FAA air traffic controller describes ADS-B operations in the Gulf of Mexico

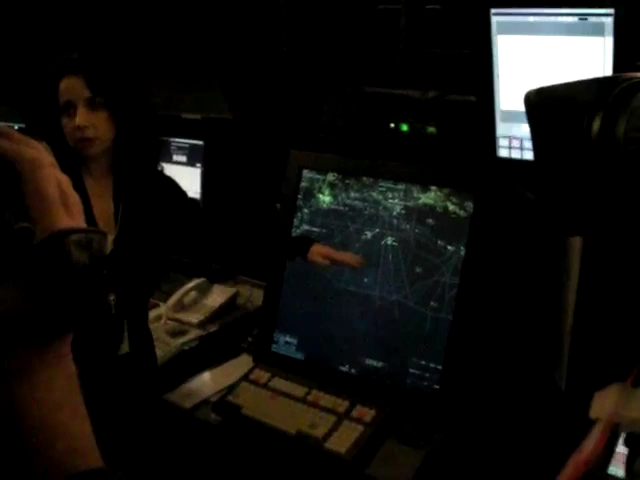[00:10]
So being able to see them is going to provide them with a quicker service in that we can separate them from each other a lot quicker and they don't have to delay on the rig waiting for clearance off or to get in.
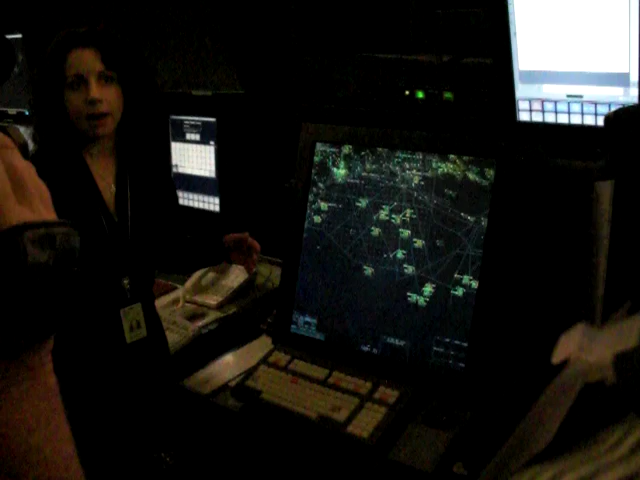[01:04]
Once we lose radar on them, we have to have an expanded level of separation because of how far they are from land and communication services.
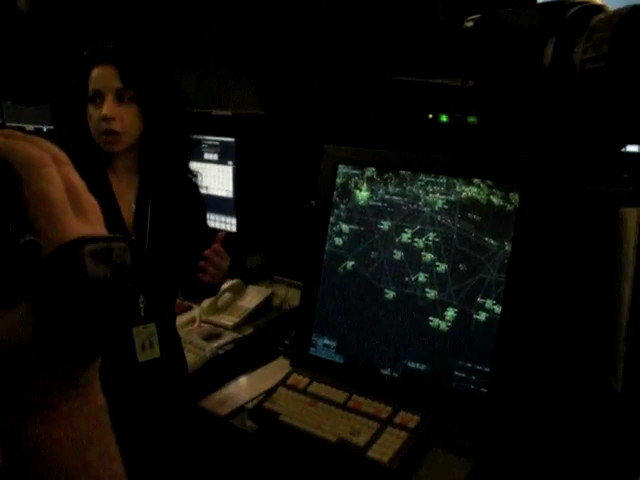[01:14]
So the separation standards are huge compared to what you experience when you're crossing over the country in the United States.
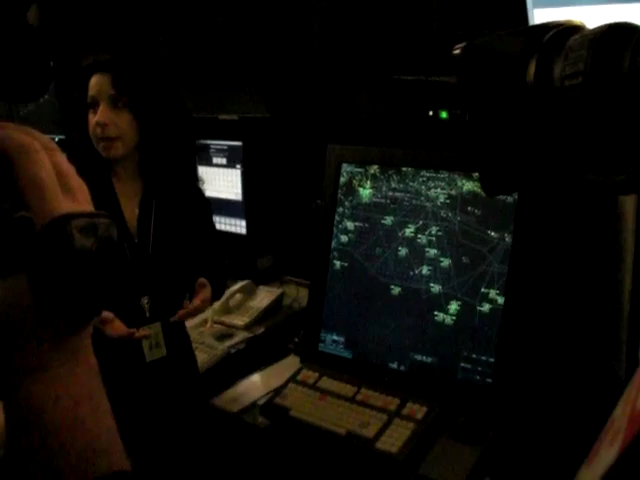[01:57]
we have to separate all those aircraft via altitudes.
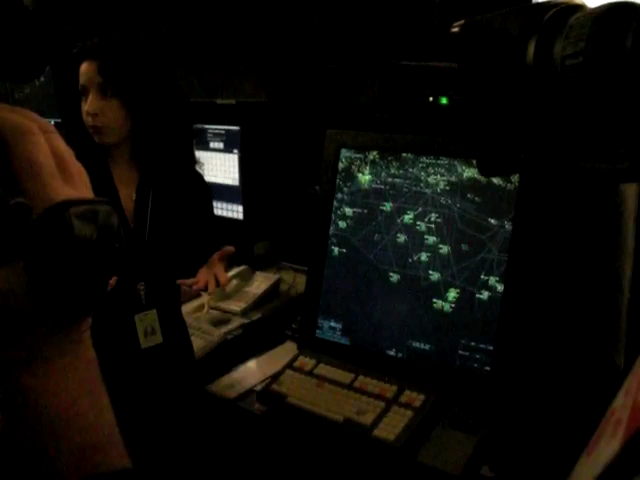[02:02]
Whereas once we have radar on them, then they could all theoretically fly at the same altitude if they wanted to.
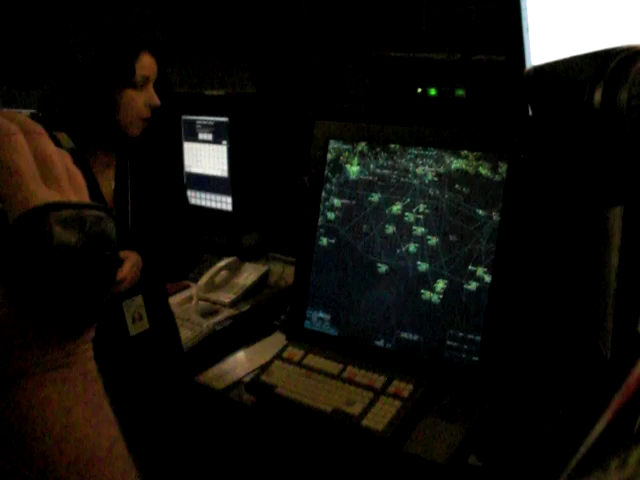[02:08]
So today, half of it is non-radar. It's inefficient.
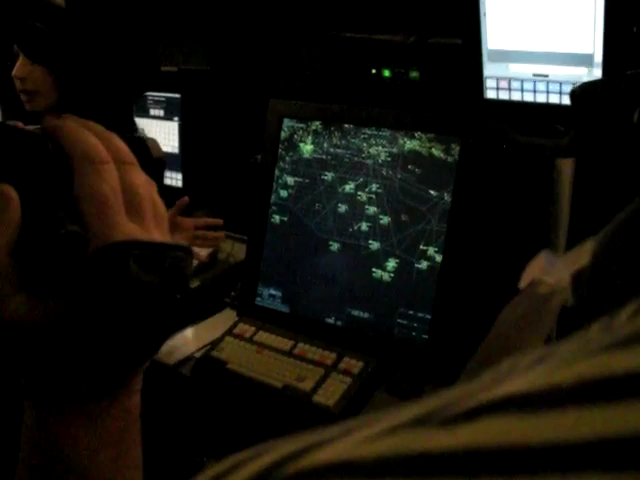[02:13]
They're only in non-radar portion of the airspace for probably about 100 miles or so before Merida picks them up or Mexico picks them up.
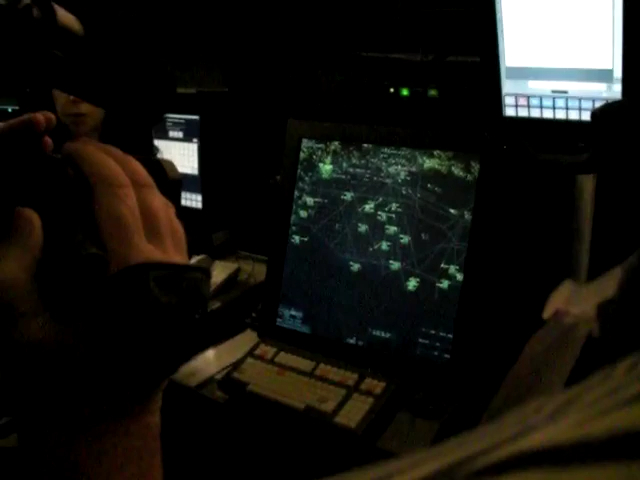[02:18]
And with the implementation of ADSP, we will have a more modernized service in the Gulf of Mexico.